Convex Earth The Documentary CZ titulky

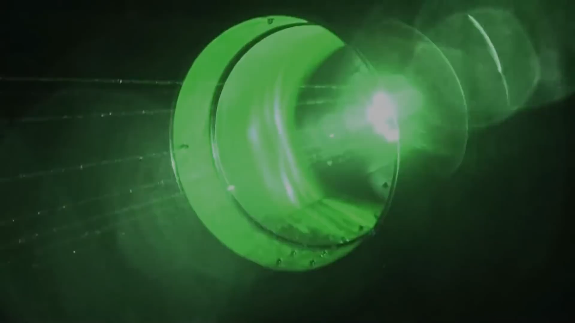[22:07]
It hit it. There, there, there.
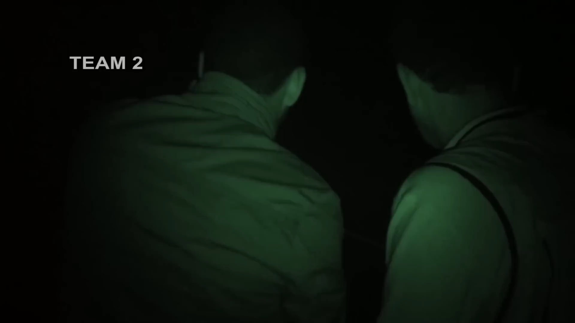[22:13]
To our right. To our right.
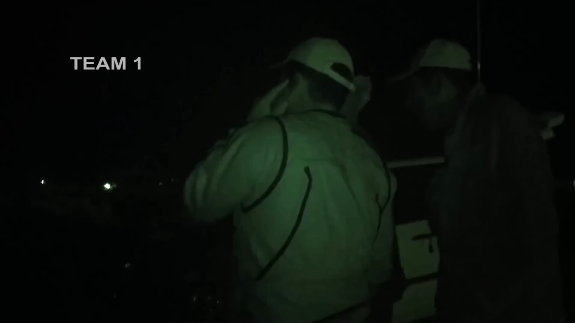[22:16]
A little bit to the left. Right there. We will blink.
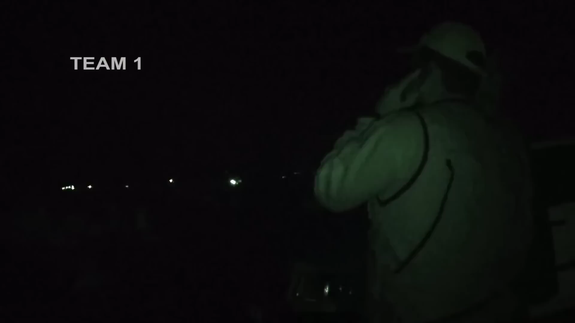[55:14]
Look there. You saw. In this direction. It made it. There, it appeared again. Go. There, it made it again. That's it.
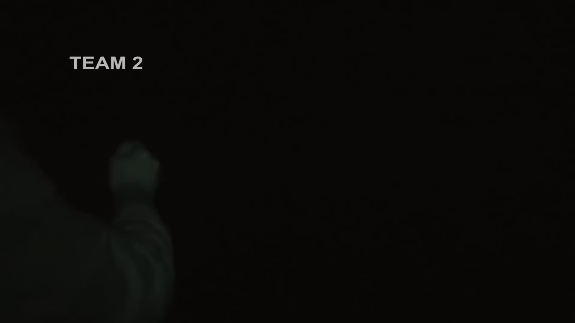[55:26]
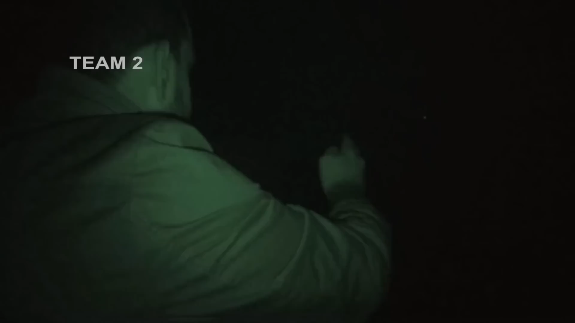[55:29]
Stop there! More to the left. Stop, stop there.
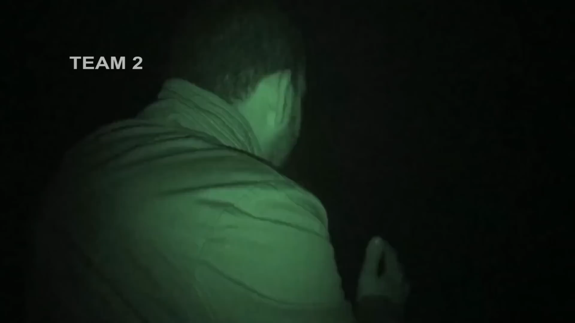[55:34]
Stop! Through light here. It is illuminating here.
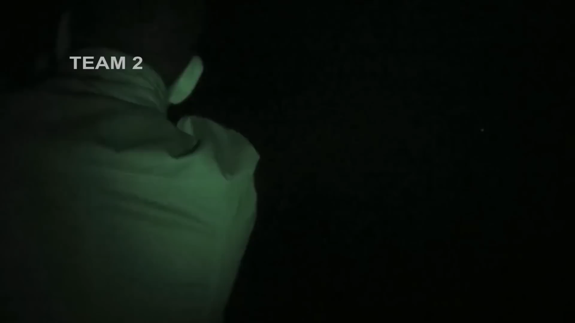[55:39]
It is moving there too. Here it is illuminating everything.